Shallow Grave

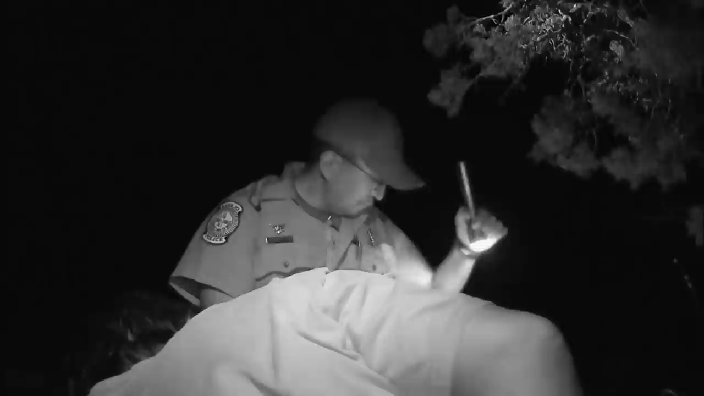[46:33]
possibly breaking his leg. I located some tracks around here. It appeared that there has been a struggle that occurred.